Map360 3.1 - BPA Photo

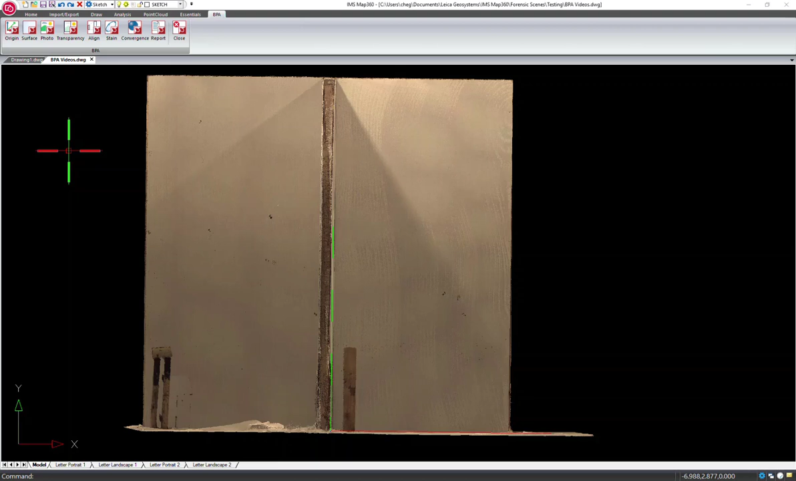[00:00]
We have two surfaces defined for our analysis, the front wall and the left wall. So I'm going to reopen my existing surface and go to the left wall.
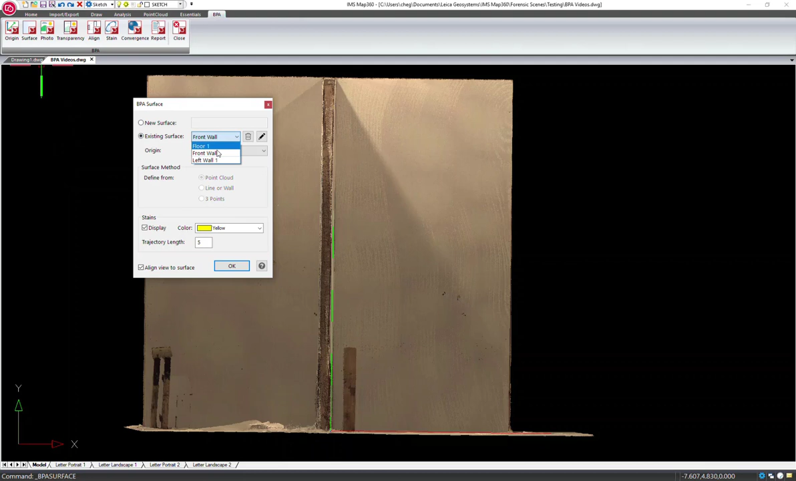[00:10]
I'm going to set my color to yellow and hit OK and it's going to align it to the left wall.
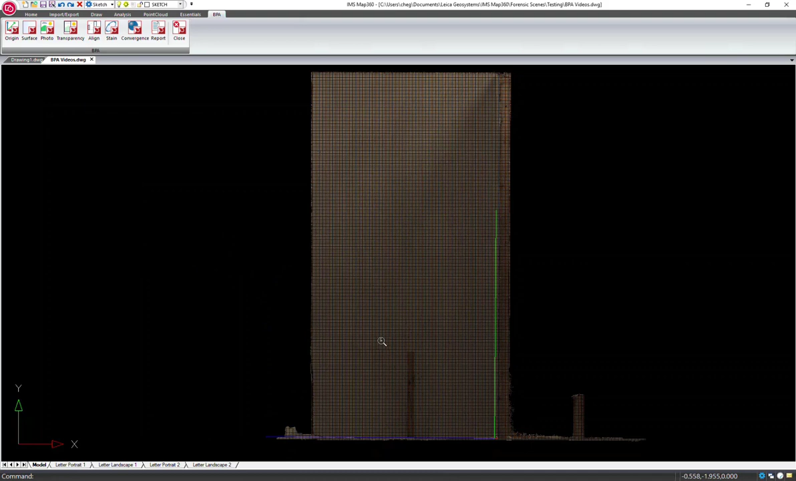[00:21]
So now we're going to add an image to the left wall and align it to these targets and this sticker.
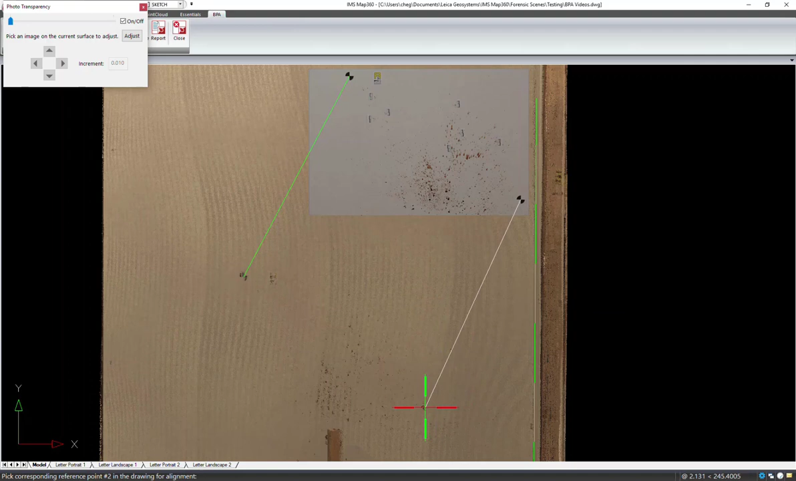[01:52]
and the bottom of the A.
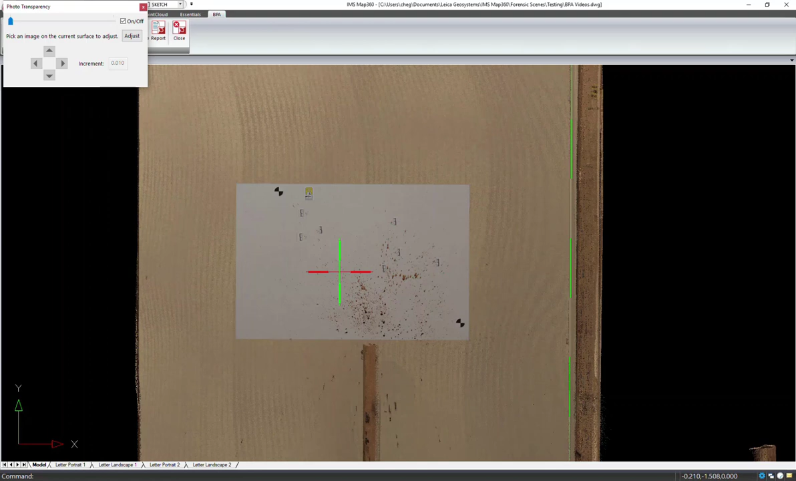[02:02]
So our photo gets aligned to those three pics and we can adjust the transparency. We can toggle it on and off.